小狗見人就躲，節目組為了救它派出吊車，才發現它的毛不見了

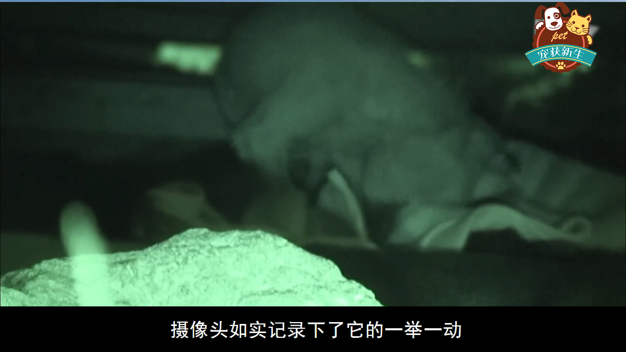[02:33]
之后的几天里制作组仍然在观察着狗狗摄像头如实记录下了他的一举一动他们发现狗狗经常整晚睡不着觉每次一趴下来就不停用后爪抓挠身体不能看出严重的皮肤病正在折
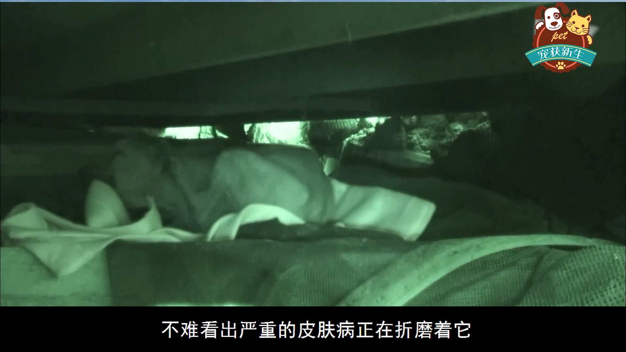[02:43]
磨着他令他感觉又痛又痒很不舒服而且最近天气越来越冷正常的狗狗们每年这个时候都长出一层更厚的绒毛来使自己保持温
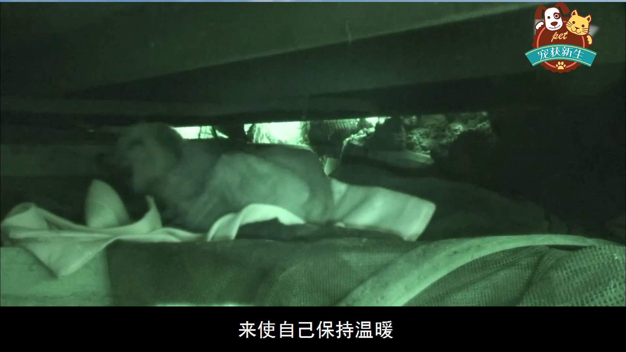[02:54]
暖但这条狗全身一半的毛发都已经因为生病而脱落了皮肤直接裸露在空气中随时可能会冻死在这个冬天